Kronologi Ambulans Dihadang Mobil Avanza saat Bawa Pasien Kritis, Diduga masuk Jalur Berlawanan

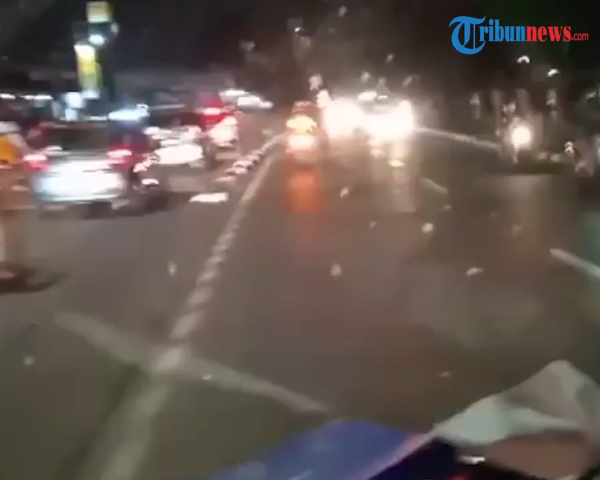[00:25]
Dilansir Tribun Jakarta.com kejadian berawal saat sebuah ambulans melaju melawan arah karena jalanan macet sementara jalur berlawanan terlihat sepi.